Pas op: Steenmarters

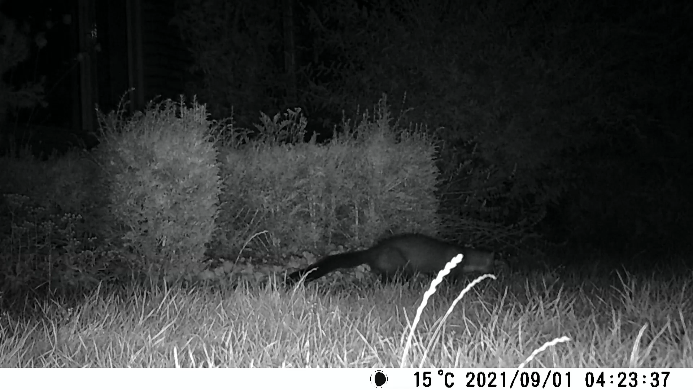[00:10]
Zelf ontdekte ik een vreemd dier met mijn wildcamera die ik in de voortuin had geplaatst aan de Vennekerhei.
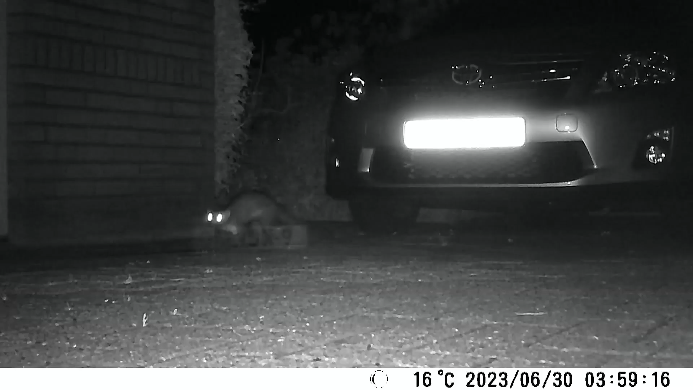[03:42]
En helpt dat? Ja hoor, kijk maar. Hij gaat niet naar mijn auto, hij gaat er vandoor.